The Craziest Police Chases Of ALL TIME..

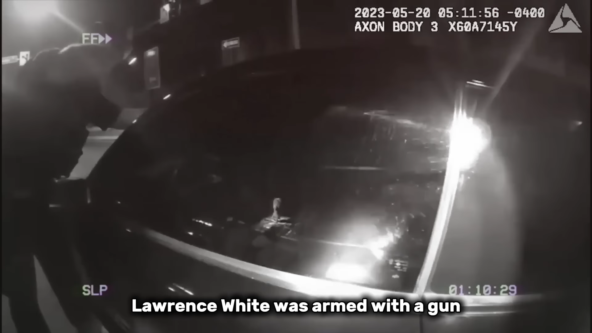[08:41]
Trying to get over the switcher now. Gun in his lap. What?
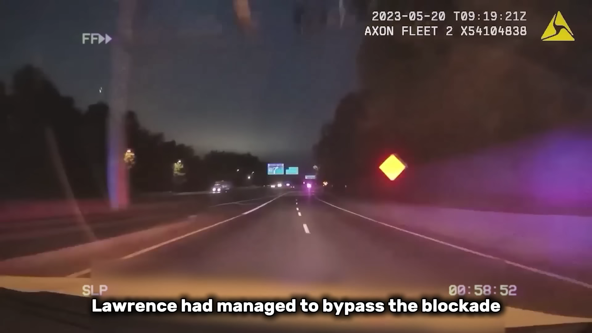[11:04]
Lawrence had managed to bypass the blockade and get away from the stop, and as such, he's officially crossed the line into fleeing and eluding,
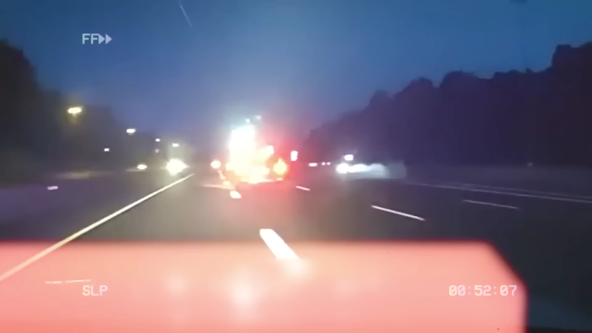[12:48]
When Lawrence crashed into the barrier, he was thrown from the vehicle and landed in the middle of the road,
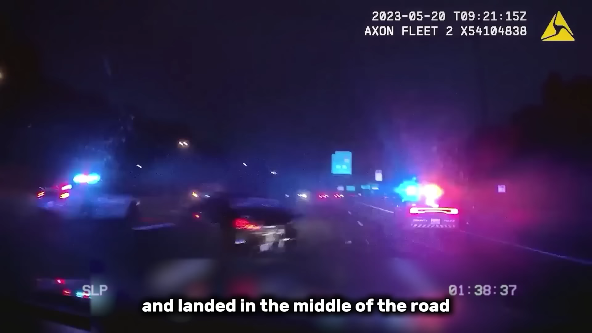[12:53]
and officers can be seen on dash cam performing CPR on him until the paramedics arrived.
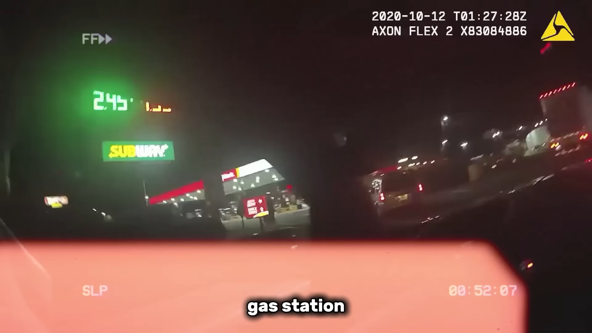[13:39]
Police then respond to the Pilot Travel Center, where they catch the pair red-handed breaking into another tractor trailer.
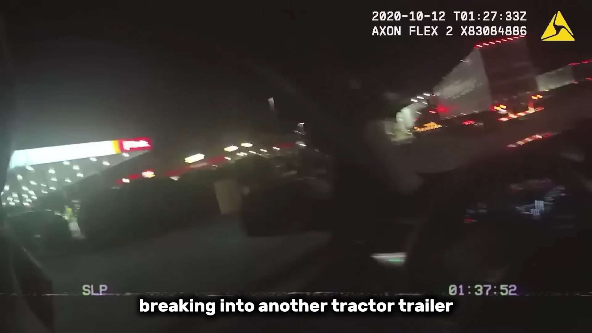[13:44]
And upon realizing they'd been caught, the duo jumped into a U-Haul truck and sped away from the scene, initiating a pursuit.
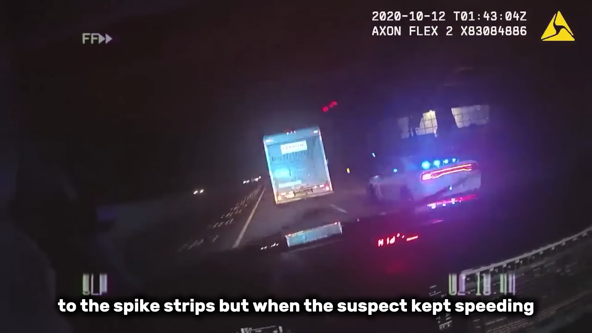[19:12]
But when the suspect kept speeding and trying to wreck into people, they had to make a hard call.
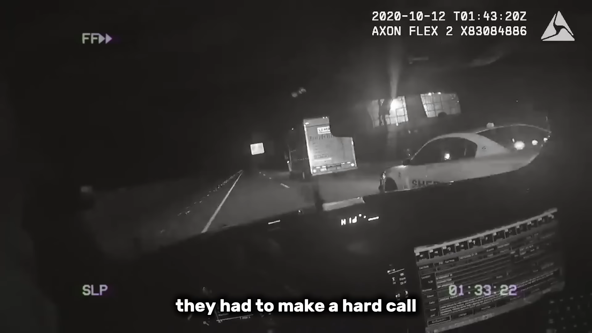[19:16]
There's sticks in the road. I believe he got a good hit. There's sticks in the road. Hey, good hit on the stick.
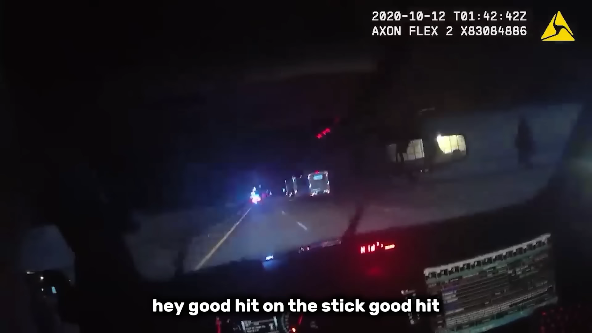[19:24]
Good hit. Tempo. 44 and a half northbound, moving to the flow line. 170, you want me to go out here with it? Stay with it. Don't let him hit you. Yeah, 59, don't try to fit this U-Haul.
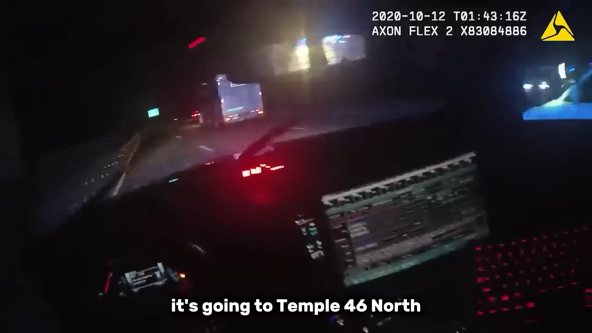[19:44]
It's going to run 46 north. We have motors pulling over. He's trying to hit them as well. Be advised, we're at deadly force in this situation, guys.
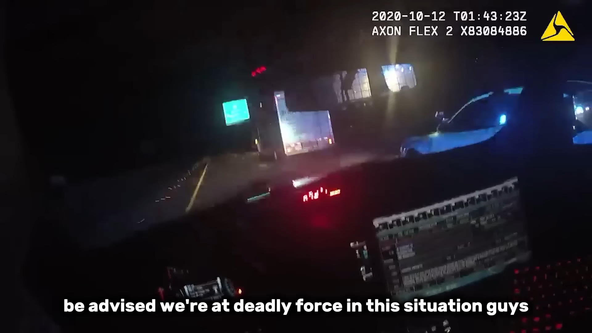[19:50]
So if we get a chance, I'm not going to let him hurt somebody else. The right side, I'm going to try to get to the left side of him. No units, go to the right side. I'm going to try to get to the left side of deadly force.
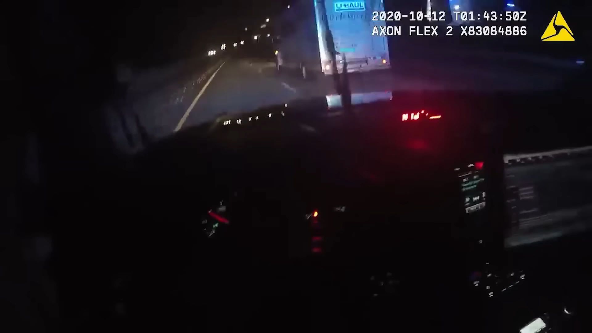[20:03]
59, give him room. 46 northbound, 170 is on that 10th tip.
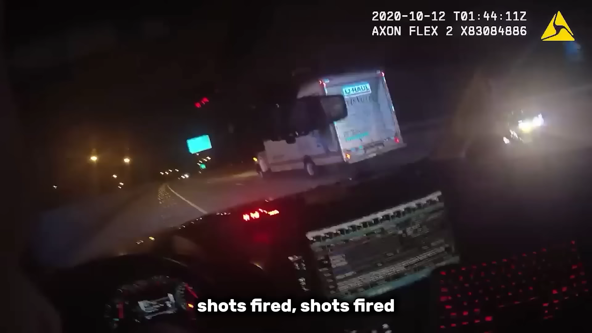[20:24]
Shots fired, I believe I gotta hit him. I'm not gonna let him kill anybody out here. Clear, you want me to try to hit him?
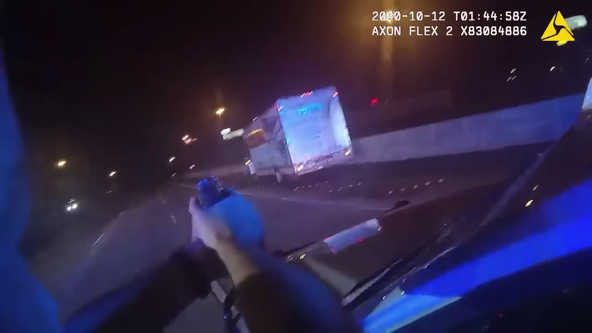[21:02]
The U-Haul finally rolls to a stop after crashing into a concrete divider. The driver, later identified as 45-year-old Jackie Harris,
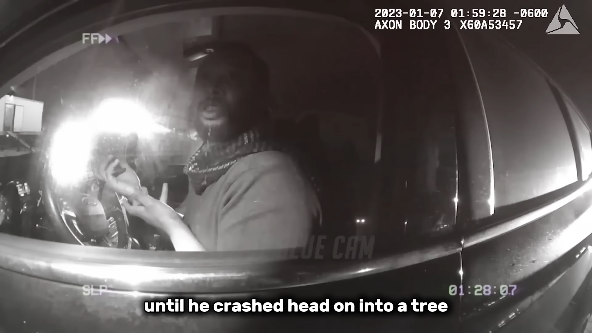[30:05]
Hey, don't, no. Put it in park now. He's taking off. January the 7th of 2023,